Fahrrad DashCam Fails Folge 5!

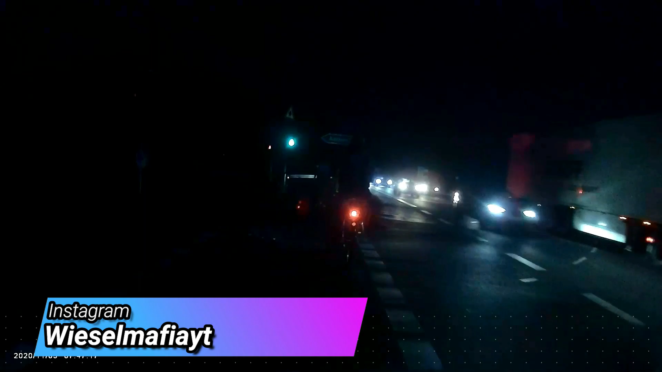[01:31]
Ich meine, Radfahrer und Jogger, scheiß drauf über Rot. Oh Mann. Was soll ich noch dazu sagen?